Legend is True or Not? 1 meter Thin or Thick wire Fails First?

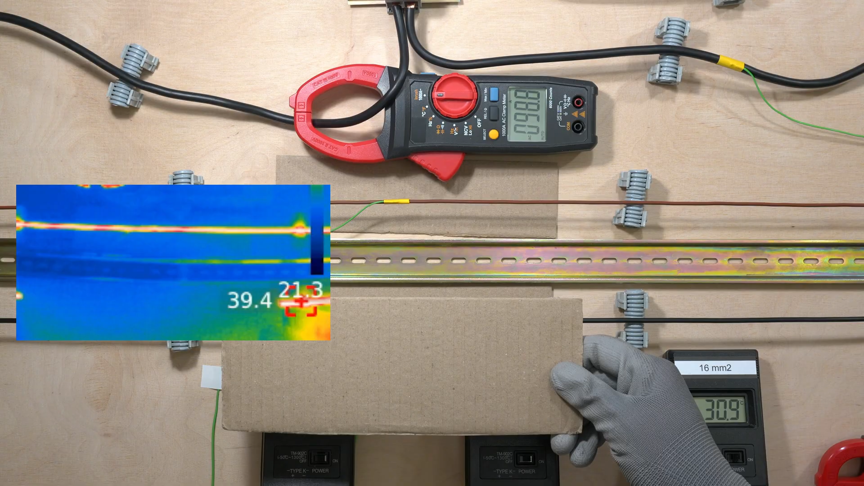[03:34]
The thick wire here is warmer, both on the thermometers and the thermal imager. Thank you. Thank you. Thank you.